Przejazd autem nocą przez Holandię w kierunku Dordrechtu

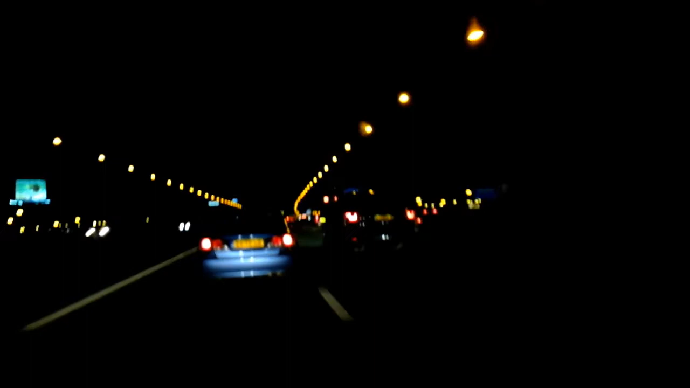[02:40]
Tak? Tak. Rover ma inny z boku. Z prawej strony mamy Utrecht. No, ale to ładnie.